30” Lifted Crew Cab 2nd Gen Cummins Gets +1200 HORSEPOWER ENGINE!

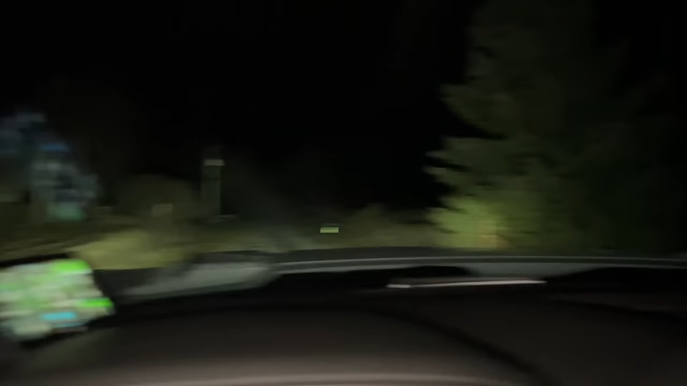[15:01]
Bro, you think these lights are bright enough?
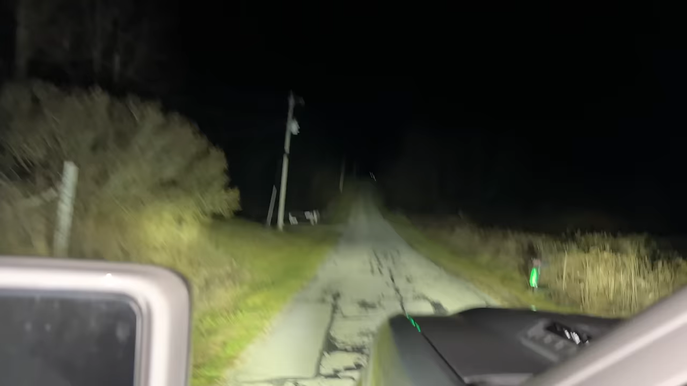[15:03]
It's like you turn on the sun.
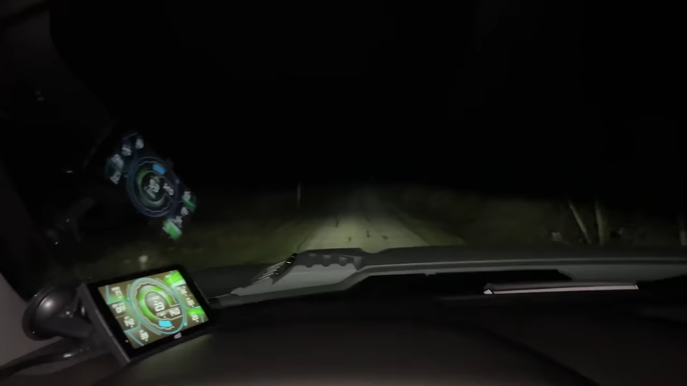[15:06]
Or no bumper lights. Bumper lights. Jesus Christ.